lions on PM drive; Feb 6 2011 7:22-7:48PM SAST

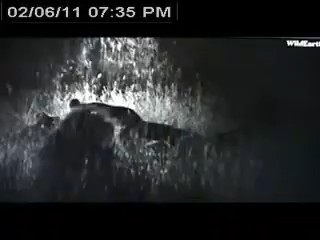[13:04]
It was very quick, very sudden.
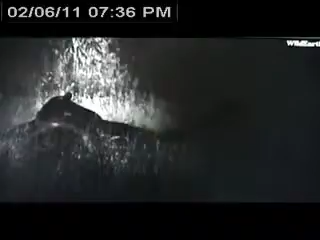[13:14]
Quite amazing. A lot of you are asking about the infrared light. Unfortunately, we don't have at the moment. We'd love to be able to film with the infrared light,
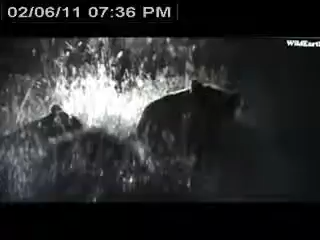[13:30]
and that allows us to see in the dark and not have to have the spotlight shining and showing up these animals, especially during hunting. And we have been able to use it in the past. We did have one with the smaller camera we used to use.
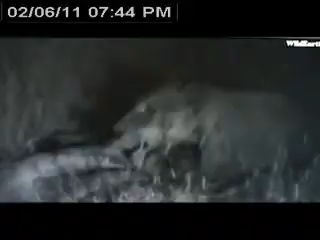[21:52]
The lions can spend 20 hours a day sleeping.
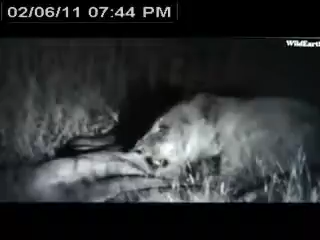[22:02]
When they're walking, they can cover many kilometers. And I think these ladies are hungry. They may move on at some stage. They have rested all day.
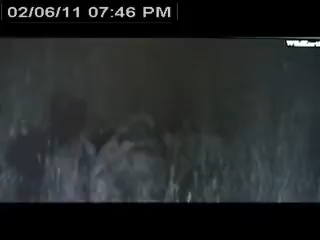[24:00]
There you go, complete contentment at the moment.